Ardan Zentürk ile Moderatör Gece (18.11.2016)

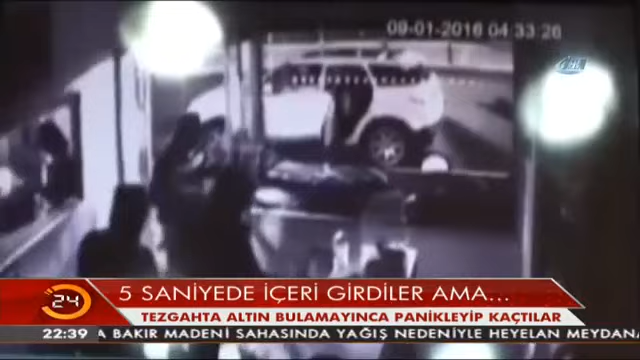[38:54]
Ama ummadıkları bir manzarayla karşılaştılar. Çünkü tezgah boştu. Ne bir bilezik ne de altın vardı. Şaşkın hırsızlar panikledi.